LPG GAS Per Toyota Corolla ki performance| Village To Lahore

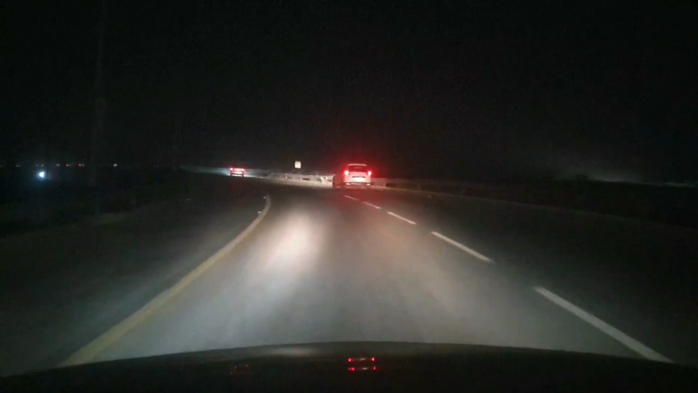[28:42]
سردیوں میں اندھیرہ بہت جلدی ہو جاتا ہے ہم دور رنگ روڈ پر پہنچ چکے ہیں اور ہم یہاں سے سیدھا جائیں گے تو رنگ روڈ رنگ روڈ اور دوسرا اسیالکورڈ موٹر وے پہ چڑ جائیں گے یہاں سے ہم لیفٹ ہوں گے تو سیدھا ائرپورٹ کی طرف چل جائیں گے رنگ روڈ سے
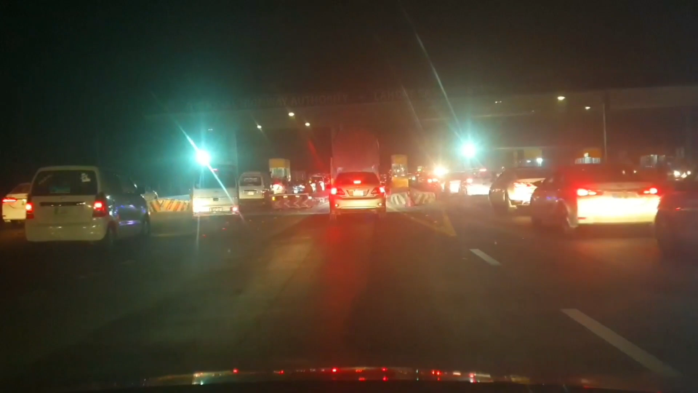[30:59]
ابھی ہم ٹول پلا سے پہنچ چکے ہیں اور یہاں
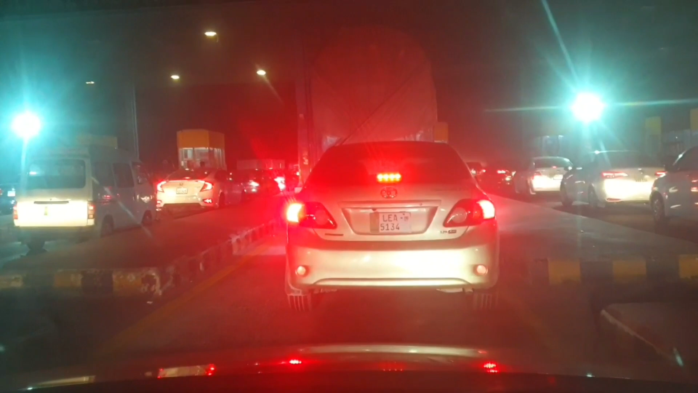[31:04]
پہ جو ٹول پلا سے ہم دیں گے پچاس روپے دیں گے اگر ہم یہاں سے جائیں گے اسلام آباد کی طرف تو وہ تیس روپے ہے اور جب ہم انٹر ہوں گے تو پچاس روپے لیں گے کیونکہ رنگ روڈ کا بھی یہاں پہ ٹول پلا سے کٹے گا تو پھر ملتے ہیں اگلی ویڈیو میں تب تک کے لیے اللہ حافظ